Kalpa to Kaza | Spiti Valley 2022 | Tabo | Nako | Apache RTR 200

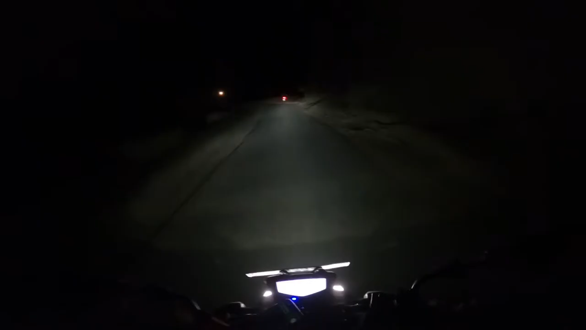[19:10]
तो अभी लुंगटी से अपन सबके सब टीम वाले एक साथ निकल गए, कोशिश यही रही कि सब साथ में चलाएं, ज़्यादा गैप ना आए क्योंकि अब अंधेरा हो गया। वैसे एक बात बोलूं, हो सकता है हर कोई इस चीज़ को एंजॉय ना कर रहा हो,
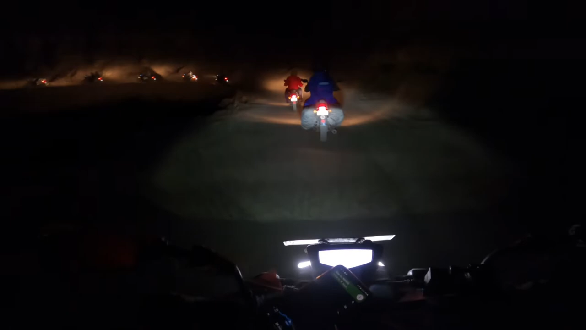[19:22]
लेकिन ऐसे टीम को साथ में चलते हुए देख के मज़ा अलग आ रहा है, अच्छा लग रहा है। तो अभी अपन पहुँच गए काजा सिटी में,
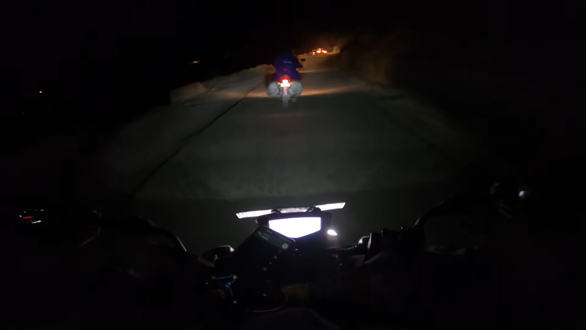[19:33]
अपने होटल का लोकेशन हमने डाल दिया, होटल है यहाँ से अराउंड 6 किलोमीटर और, तो बस बढ़ रहे हैं आगे धीरे धीरे। आई लव स्पीति,
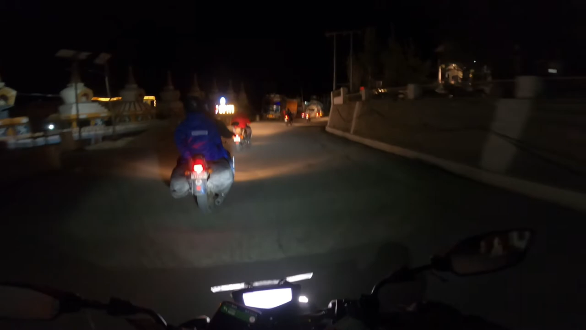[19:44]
क्या बात है, शानदार।
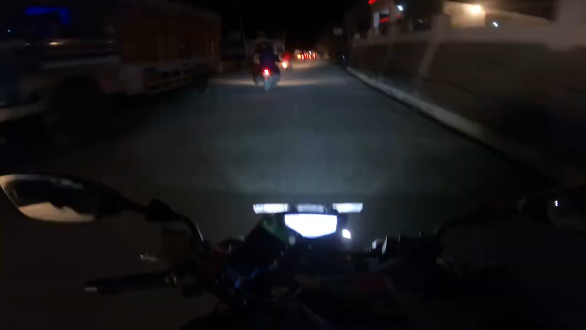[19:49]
सो फाइनली आराम से पहुंच गए हम लोग स्पीति सरायन रिजॉर्ट,